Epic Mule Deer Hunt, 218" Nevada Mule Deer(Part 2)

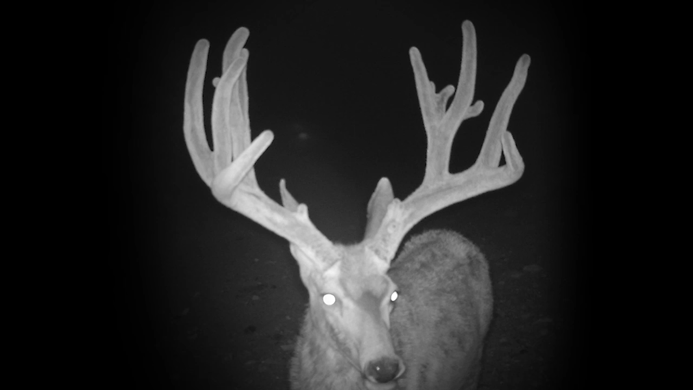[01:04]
He's got a great big inline on his right side.